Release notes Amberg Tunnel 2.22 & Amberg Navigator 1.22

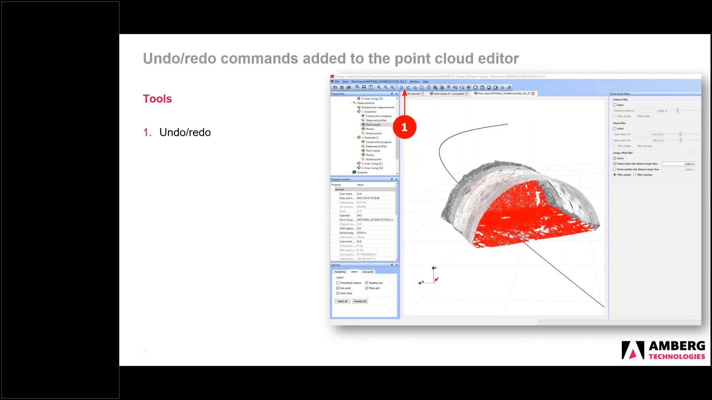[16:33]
Once you save the editor, then the filter points are then permanently deleted. But yeah, this is the first of many areas that we're going to overhaul this point cloud editor and the handling of point clouds going forward.